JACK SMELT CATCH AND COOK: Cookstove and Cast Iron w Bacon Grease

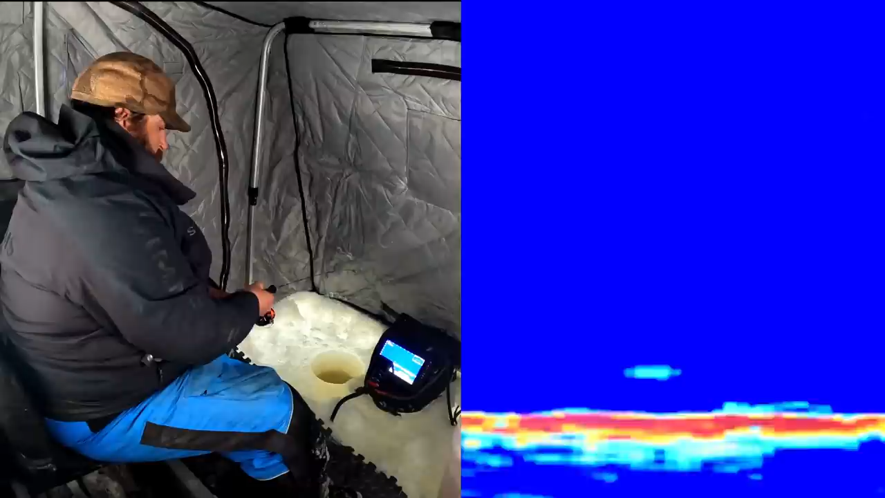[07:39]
There's one to the side. Got a looker. Got a looker on the side. Can't tell if it's a perch or a smelt right now. See if he swims in circles.
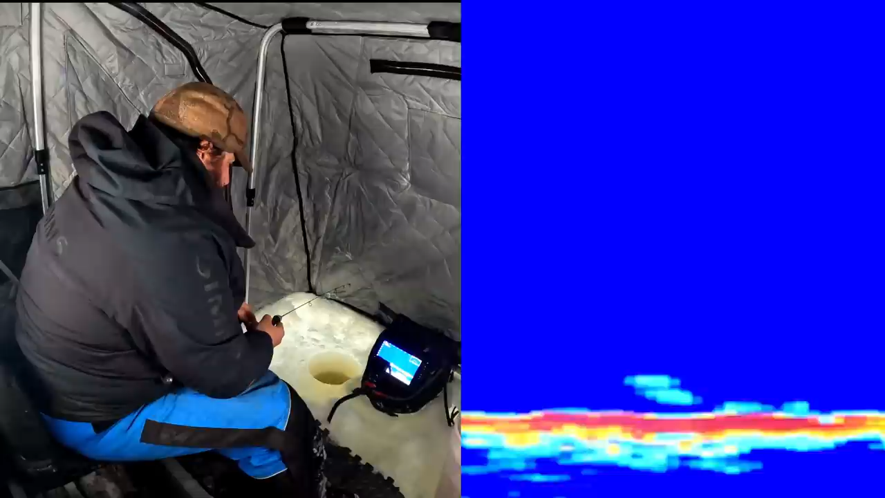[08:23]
Not very aggressive, whatever it is. Got him! Might be a smelt. Feels like it. Yep, there it is. A little bit better size. Man, they are tough to catch today. Normally they're right on fire and it doesn't take much to catch them.
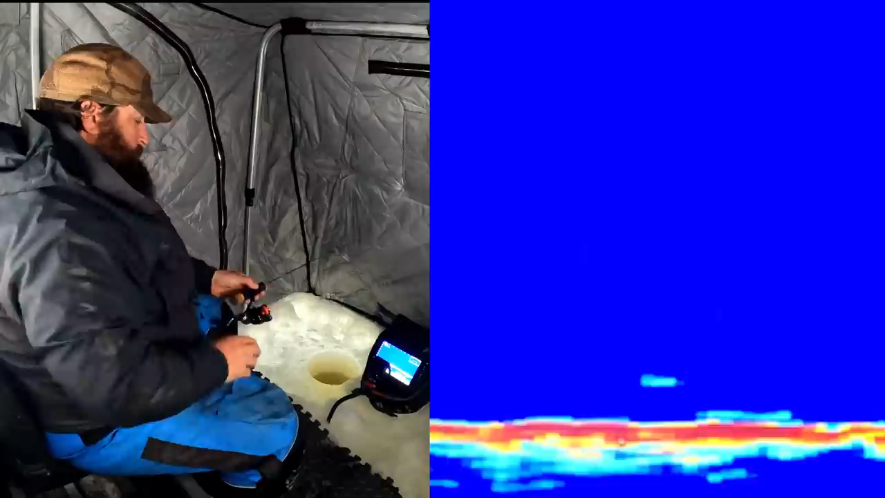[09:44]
Another one there. He's circling. We need a second one to get a little competition, but they circle like crazy.
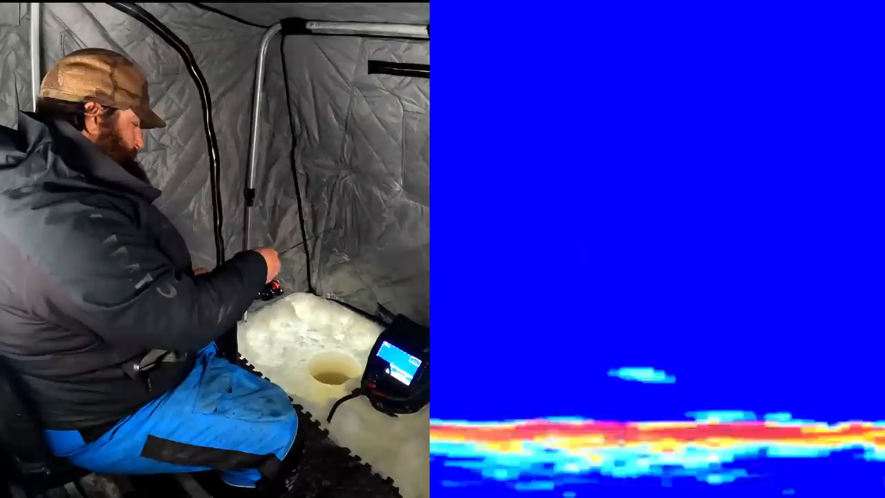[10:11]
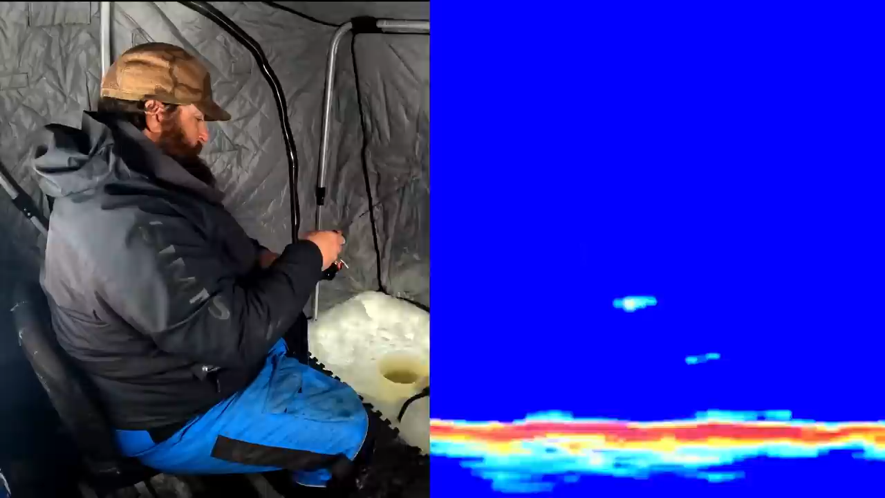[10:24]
All right, that one's fired up. Got him.
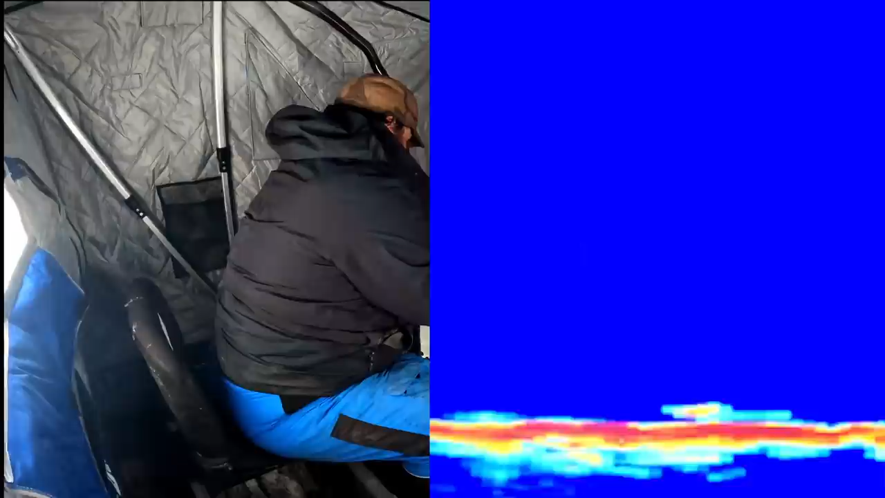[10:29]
He came flying off the bottom. We got a little school there now for a change. What was that?
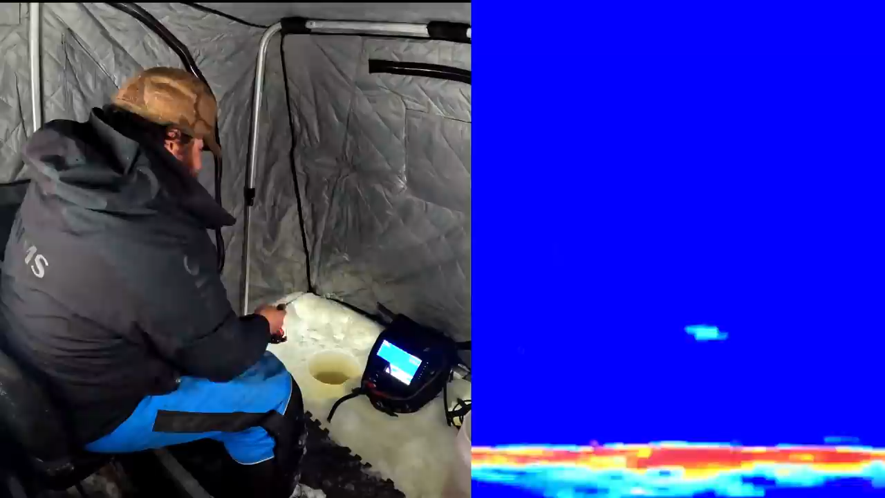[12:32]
Missed him. Shoot, did he get my bait? Got him.
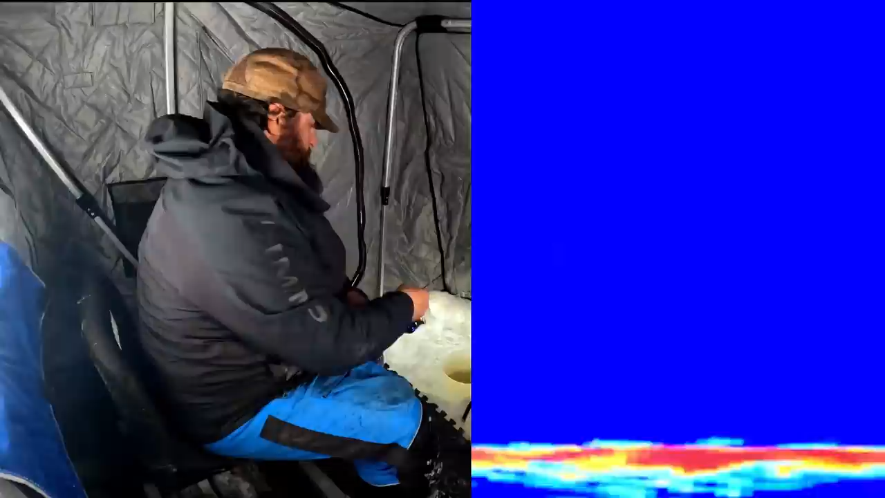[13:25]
So if I didn't have electronics, I would just hit the bottom like that, lift up about, 2 foot off bottom and just hold it there. That seems to drive him pretty nuts, and it's visible for them up off the bottom, and they'll hug the bottom pretty well unless they're in a big school and they feel safe in a big school, and they'll come off the bottom. And later in the day and you get low light conditions, when the plankton's up higher and the little fish vertebrates, or your vertebrae fish,
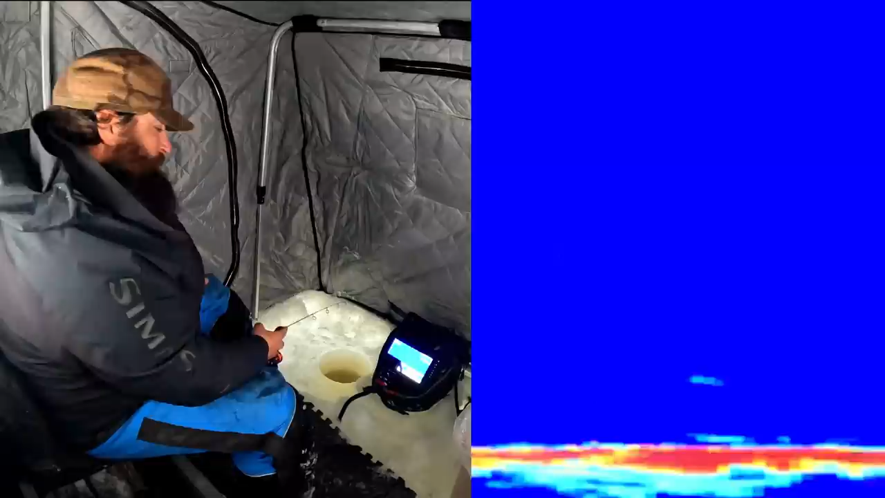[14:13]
But for the most part, even though they are super aggressive and they eat everything they can, they are the prey of everything out here, including me. And they know that, so their safety in the bottom and their safety in numbers. Usually, oh, here comes one. Is he on one? Nope. I thought he was on.
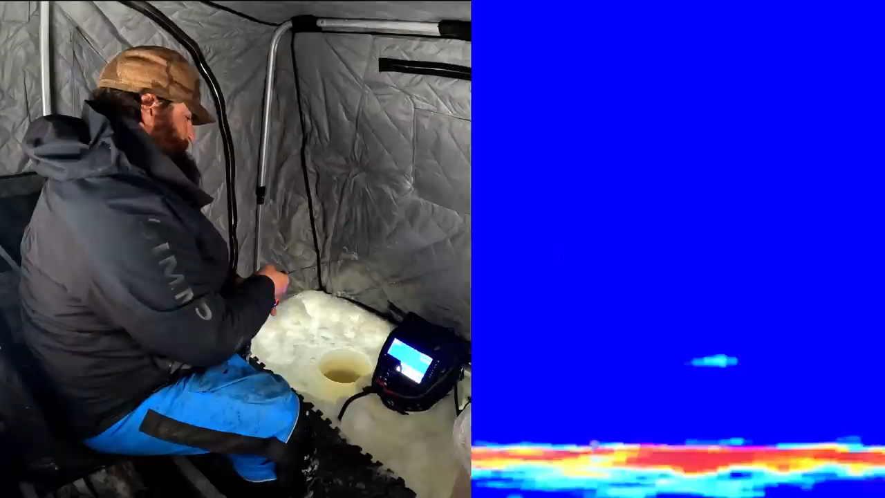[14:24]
I didn't feel him, but it looked like he had it. Usually, this is a pretty good numbers game,
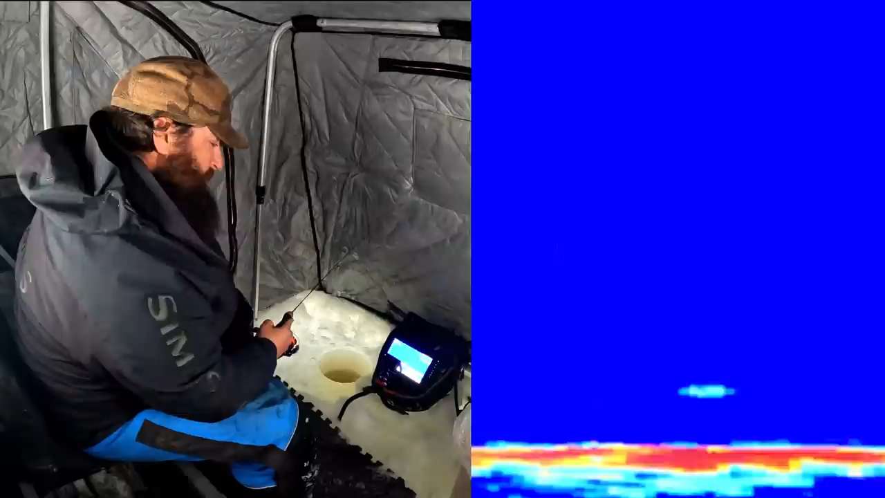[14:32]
and you can get that first one to bite, you can get a whole bunch in here feeding. But today they're kind of scattered. The weather's been really weird lately.
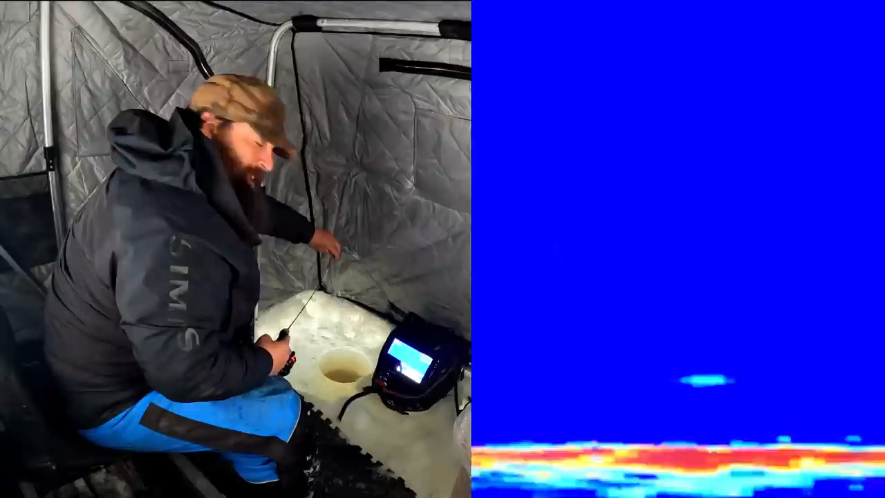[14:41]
We had a crazy warm up, 65 degrees the other day. Oh, here we go. And it warmed up to 65 degrees, and we had a bunch of melt off, and we had a real good rainstorm with a bunch of runoff,
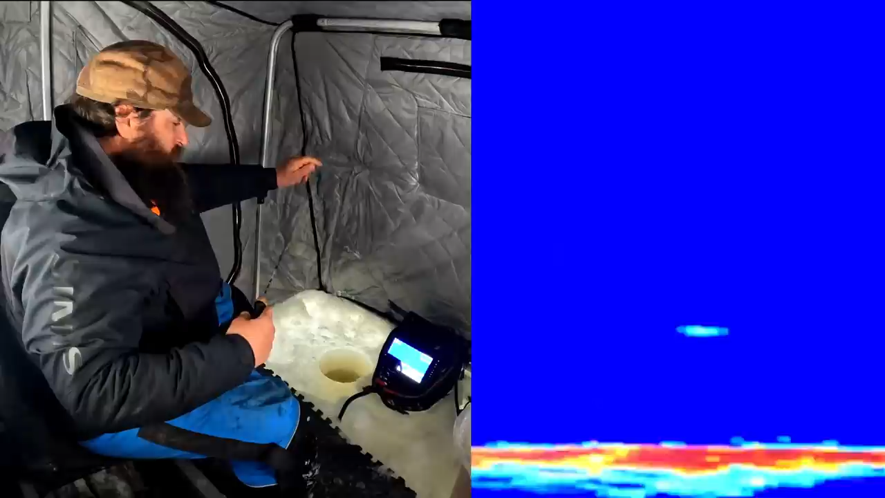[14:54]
and then it it got down into the single digits again for the last couple days, and then today it's kind of breaking again and snowing. So when you get weather patterns like that, a lot of times it screws the fishing up. In the winter, a more stable pattern seems to get them to bite pretty good for most species. But normally I would have about 12 to 15 on that screen, and they just compete. Here comes one.
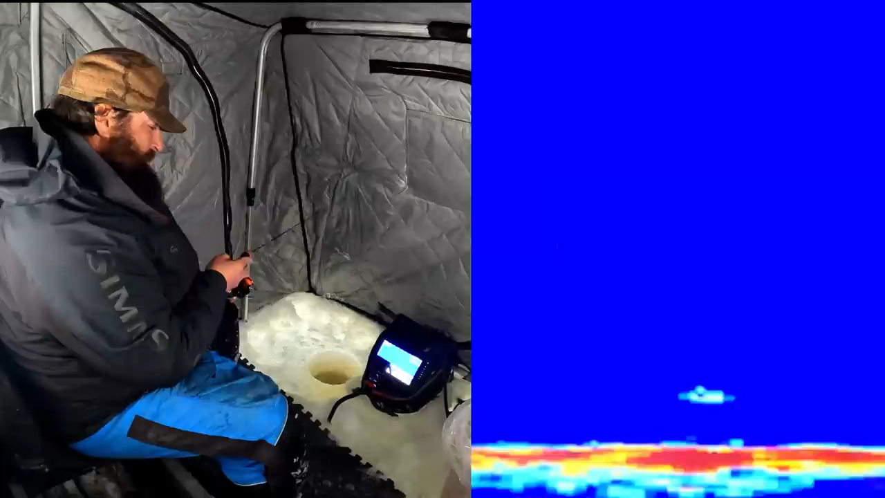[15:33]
Yeah, I must not have a piece of bait on there. I'll give it another look, and then I'm going to bring it up and make sure I have a piece of bait on there. Sometimes when you hit bottom, it jars that bait off.
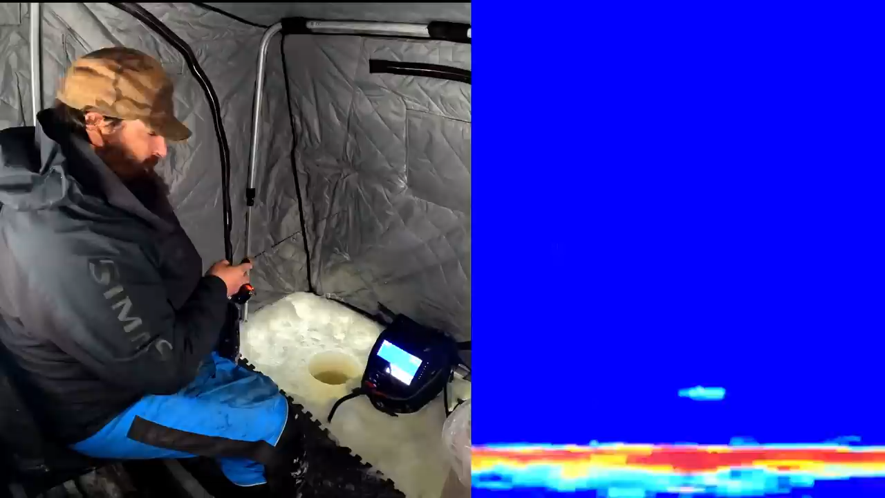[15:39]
I like to hit bottom to bring them in, you know, make noise, stir up a little bit of mud, and try to get their attention, but a lot of times that bait will fall off your hook when you're hitting bottom because it slackens it on the hook. All right, let's check and see if we have any meat on there for them.